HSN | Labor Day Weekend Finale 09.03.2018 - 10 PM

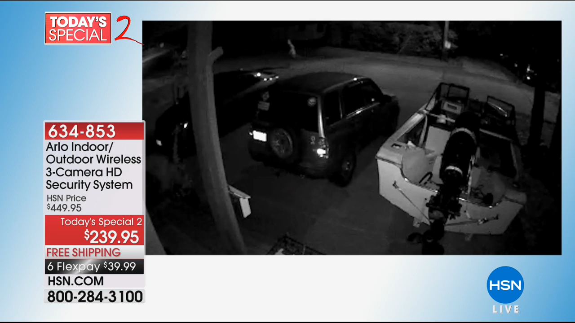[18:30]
When it goes from black and white to color, that's the same camera. It's just seen in dark. Yes. That's the night vision. The night vision. Yes.
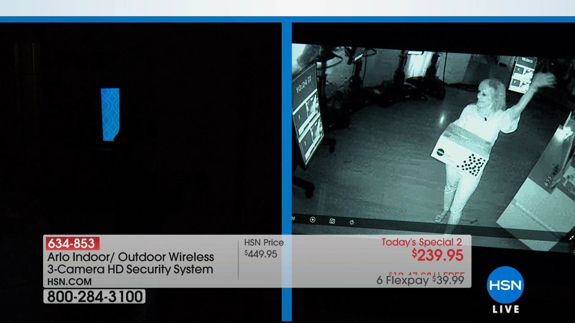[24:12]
That basic. Okay. All right. Okay. There we go. There we go. Okay. Oh. What are you doing, Shannon? I don't know. I'm too. Look, it's so dark in here. I don't know what Shannon's up to. I can't see. It's dark for crying out loud. All right. But that is what our cameras are seeing.
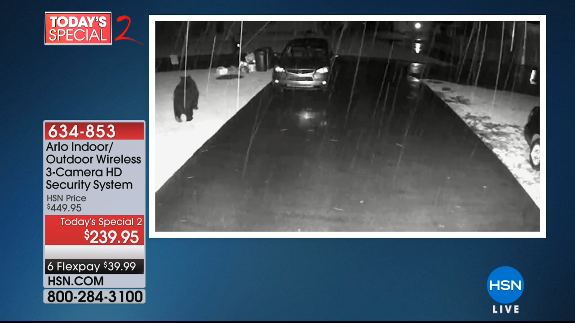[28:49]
We left the house. I didn't feel any, you know, regrets about it.
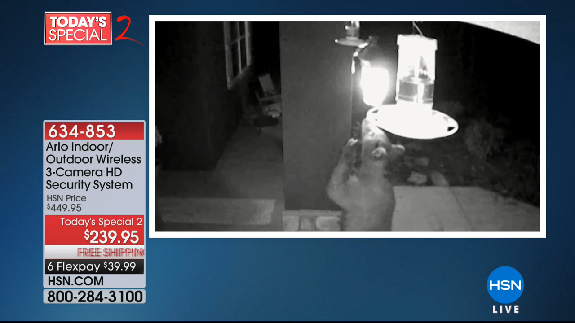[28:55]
I was able to watch the house from my phone. We actually caught an intruder trying to get into the house. And I was able to watch the police show up.
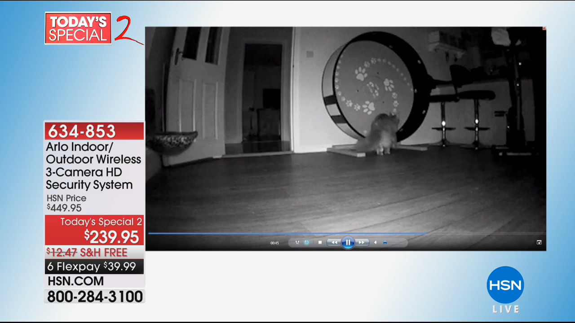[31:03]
It records during the day and at night. Yes. When it detects motion for no fees. I love that little, whatever that contraption is with the cat. This right here, the dogs are getting into the Girl Scout cookies.
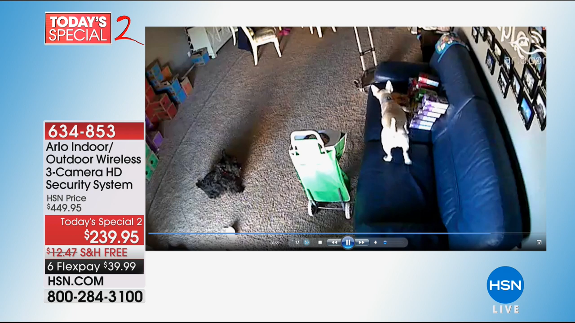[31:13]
And they were caught, too. Yes, they were. They were caught red-handed. Exactly. Yeah, those little naughty guys. So, you know, whether it's during the day or night, there's no fees. And that's what Arlo is known for.
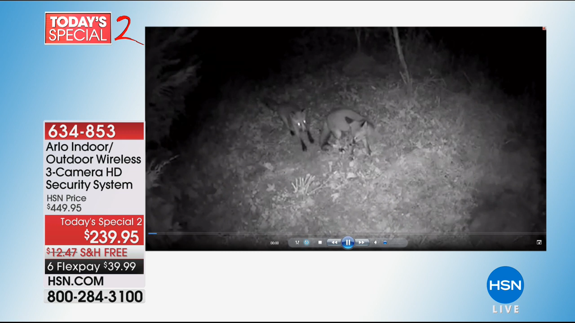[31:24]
That's at night. The infrared night vision. You can see how it illuminates the area.